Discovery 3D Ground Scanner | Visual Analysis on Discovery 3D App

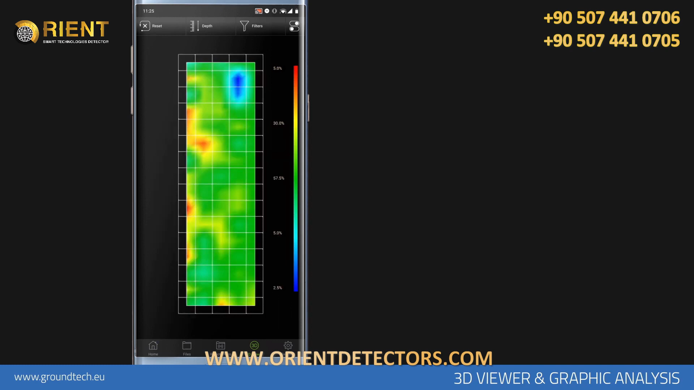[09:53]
If the scanning is done in a narrow area, for example if the number of search lines is low or the number of signals is low, the Smart Soil Analysis function will notify you to make a healthier scanning.
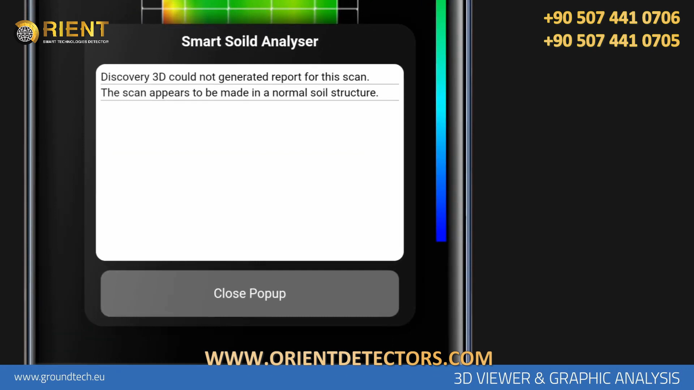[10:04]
For healthier scans, you need to scan large areas. For example, 10 signal counts and 10 scan lines.
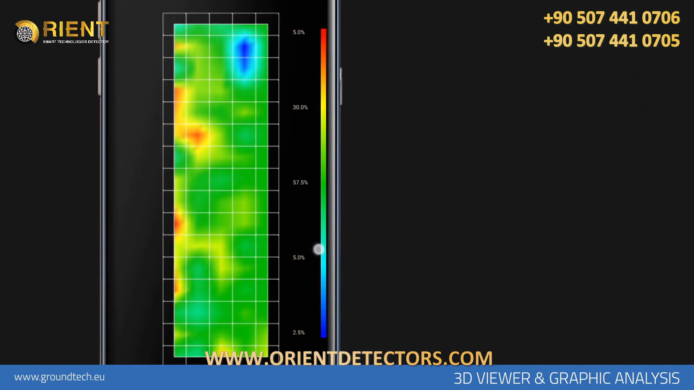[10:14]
With the Measurement function, you can measure the distance between any two points on the graph. When you tap the point where you want to start the measurement, the Start node is added to that point.
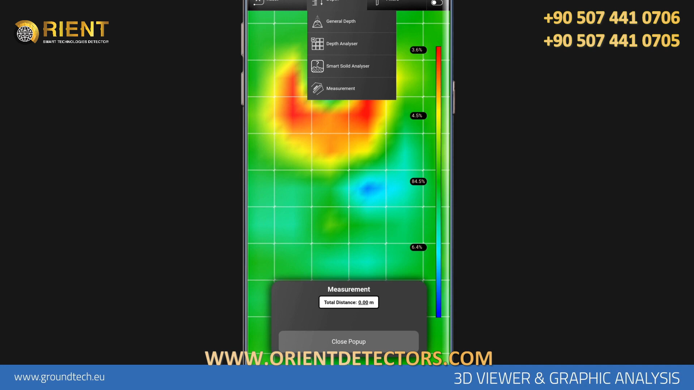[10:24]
You can then continue to add a measuring node by tapping the area you want to measure. You can see the distance between each two nodes in the section below and the total of the distances between all nodes in total distance box at the top of the window.
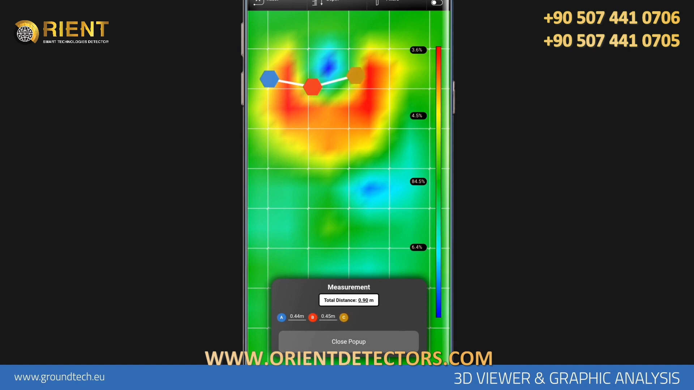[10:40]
With this measurement, you can have an idea about the size of the cavity such as objects, chambers, and tunnels in the scan result. Filters. In order to apply filters to the data that you received, you can use filters.
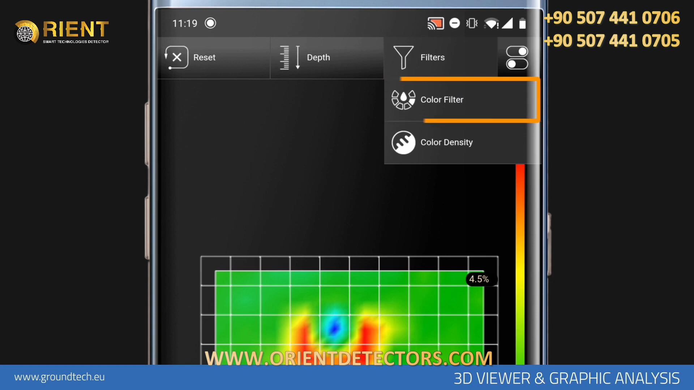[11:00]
You can access the filters by tapping the filters icon on the 3D viewer screen. Using the color filter, you can reduce shades of red, green, and blue colors or remove on the graph. Depending on your search purpose, you can turn specific colors on or off to review only metal or just cavity data.
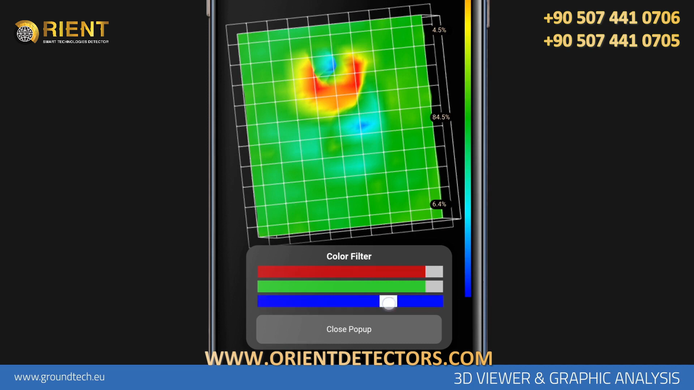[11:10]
Using the color intensity option,
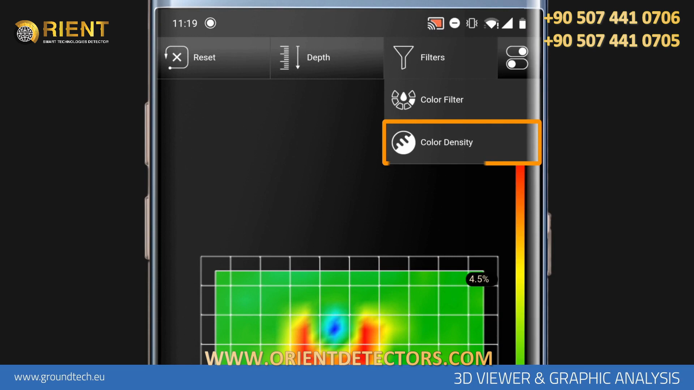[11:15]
you can increase or decrease the blue or red color intensity.
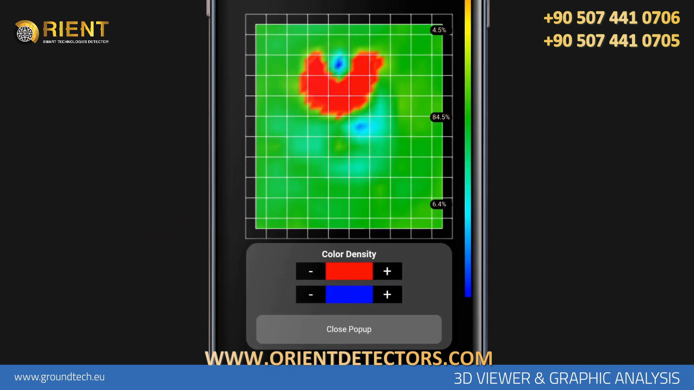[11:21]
Thus, you can make the differences between the values more prominent.
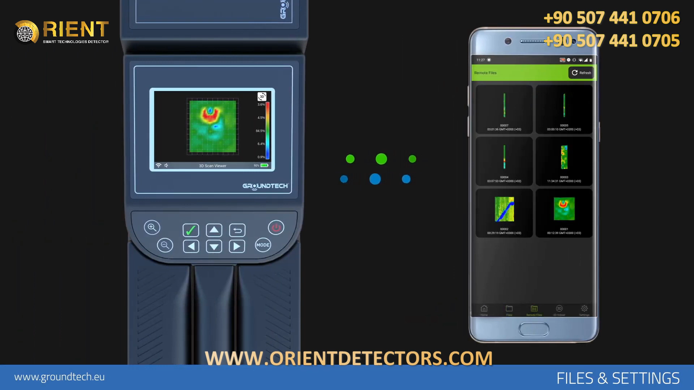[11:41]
You can access the files on the device from the Remote Files section and the files that you have transferred and saved on your tablet or phone from the Files section.
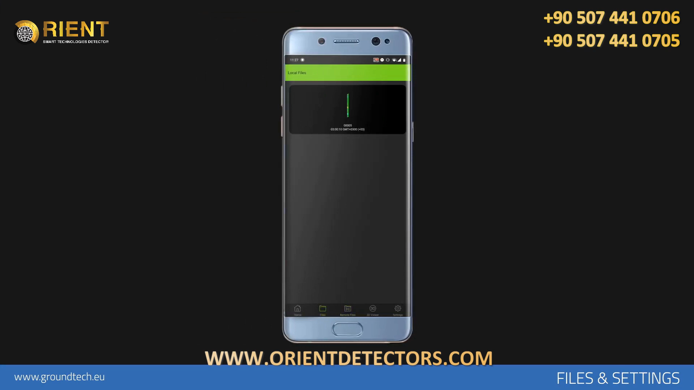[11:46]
Tap the file you want to analyze in detail.
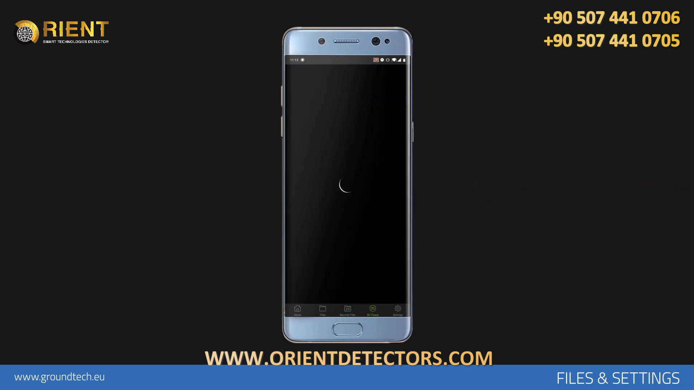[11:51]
It will switch to the 3D viewing screen. You can delete the files you have transferred and saved on your tablet or phone.
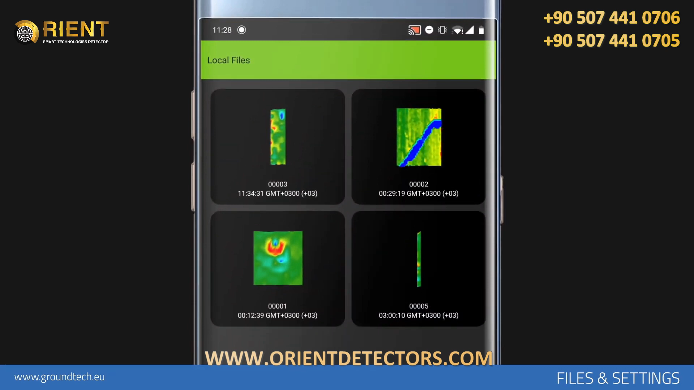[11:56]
Tap and hold the file you want to delete. The selected files will appear in different colors.